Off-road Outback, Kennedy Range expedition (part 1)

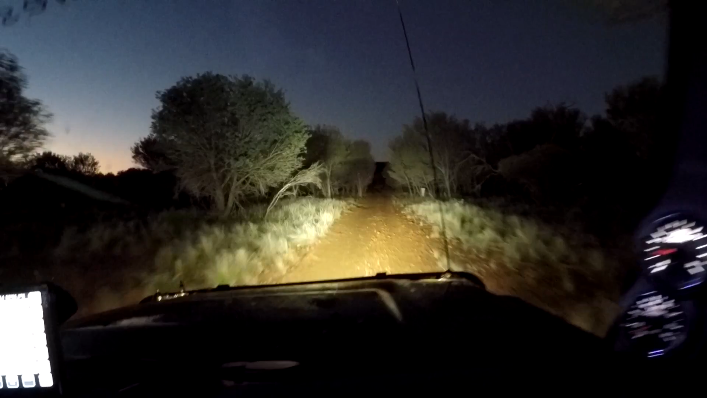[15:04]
and it's giving me a pretty good spread light here. I haven't got the roof lights on, but